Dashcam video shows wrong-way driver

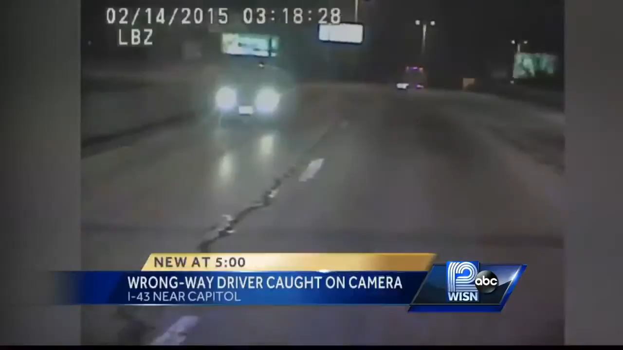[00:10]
YOU SEE THE DRIVER GOING SOUTH IN THE NORTHBOUND LANES OF I-43. IT HAPPENED EARLY SATURDAY MORNING. 12 NEWS CRAIG MCKEY IS FOLLOWING THIS DEVELOPING STORY WITH THE LATEST.
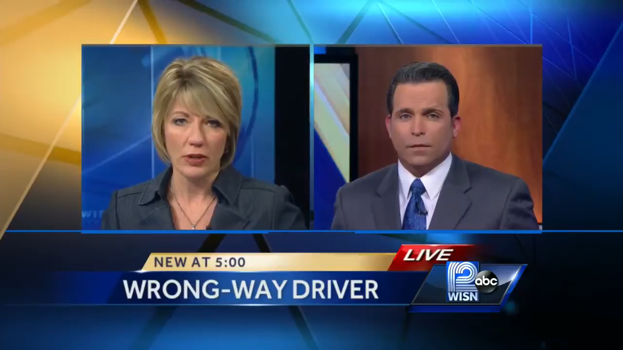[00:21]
CRAIG? AND JOYCE, QUITE THE VIDEO TO LOOK AT HERE. SEVERAL DRIVERS CALLED IN TO REPORT THE WRONG WAY DRIVER. THEY SAW HIM AT GOOD HOPE ROAD IN 43. THEY SAW YOU HOW THE WRONG WAY DRIVER JUST APPEARS IN THE FAST LANE.
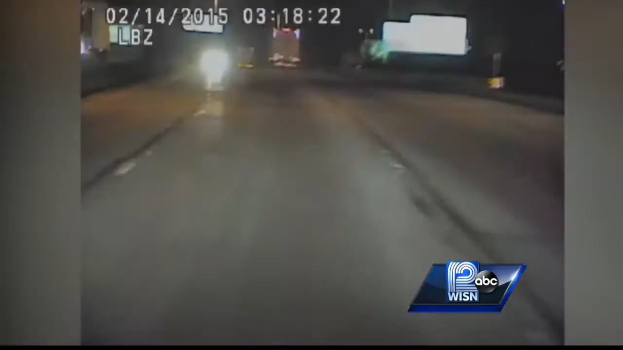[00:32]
OUT OF THE BLUE ON I-43. TAKE A LOOK WITH ME HERE. THIS ALL TOOK PLACE SHORTLY AFTER THREE SATURDAY MORNING AS THE MILWAUKEE COUNTY SHERIFF'S DEPUTY SQUAD DRIVES IN THE NORTHBOUND LANES. YOU SEE THERE ON I-43 A TRACTOR TRAILER FLASHING ITS LIGHTS AT ONE POINT TO WARN EVERYBODY ON THE ROAD. BUT AS YOU CAN SEE EVENTUALLY HERE THE CAR WHO DEPUTIES SAY WAS BEING DRIVEN BY 23-YEAR-OLD ERIC WEBB OF MILWAUKEE DRIVES UP TO THE SQUAD IN THE FAST LANE AND THEN STOPS NEAR 43 IN CAPITOL DRIVE. DEPUTIES FOUND AN OPEN BOTTLE OF WHISKEY UNDER HIS SEAT.